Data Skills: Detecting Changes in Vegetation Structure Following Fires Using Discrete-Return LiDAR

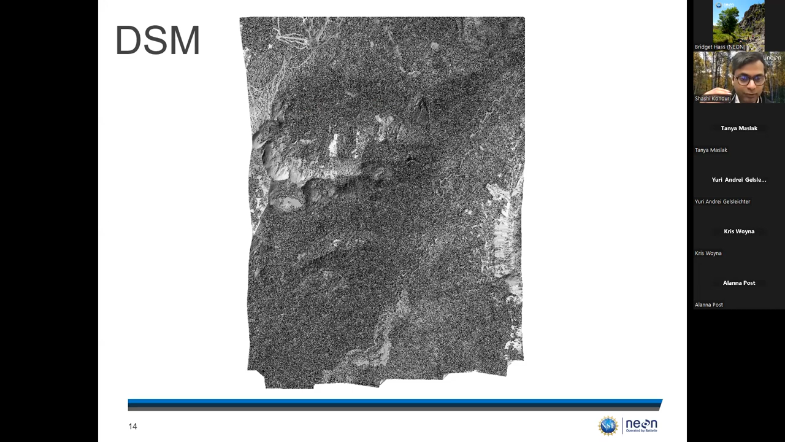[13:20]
And that is a digital surface model. Think of this as draping the landscape with a blanket. That's why it gives you an idea of the topmost surface. The next raster that we derive from the discrete return data is a digital terrain model, and we'll be ingesting this in Python today in the tutorial. The digital terrain model gives you the elevation of the ground with respect to a vertical data, and this is also provided at one resolution. Going back to this graphic, instead of taking the topmost returns, if you were to take the bottommost returns,
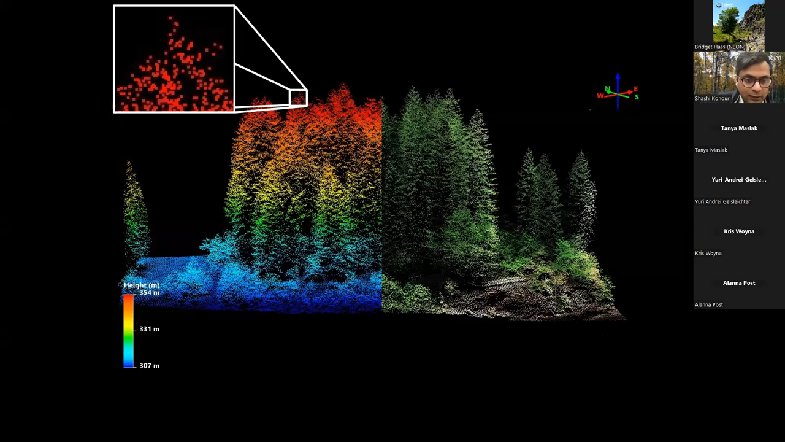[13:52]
and interpolate them and create a surface, that's basically what a digital terrain model is. I'll keep flipping between the DSM and DTM for the same location, and you'll see what the difference is. The DSM will give you the top of the canopy view, and the DTM will give you where the ground is.
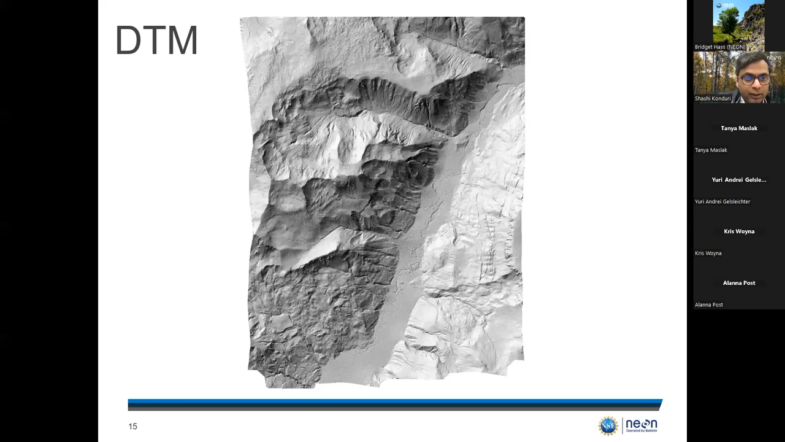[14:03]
So if you have DSM and DTM, you can subtract the DTM from DSM, and you can get a new product, and this is called a canopy height model.
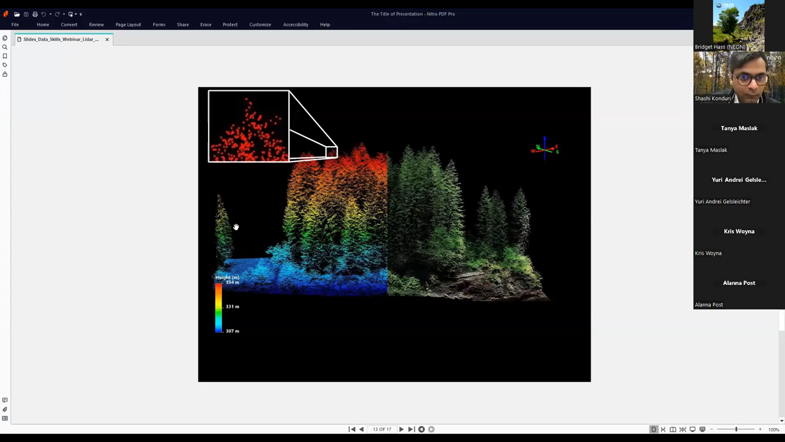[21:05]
Yeah. So in this example case that I talked about earlier, you have three discrete returns in this case.
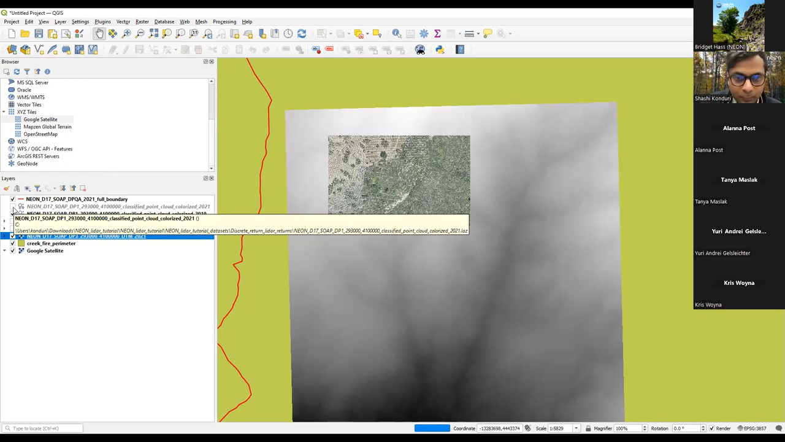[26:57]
you can already see the impact of the fire just by flipping between the two.
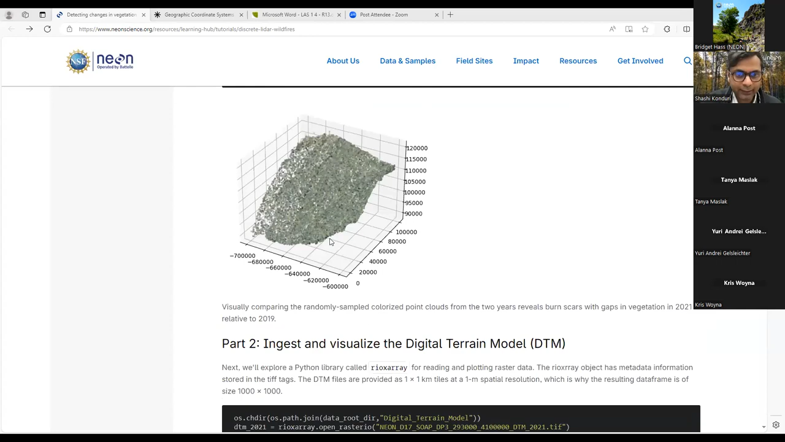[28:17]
And in part two of the tutorial, we'll be ingesting and visualizing the digital terrain model using a package called RioX array.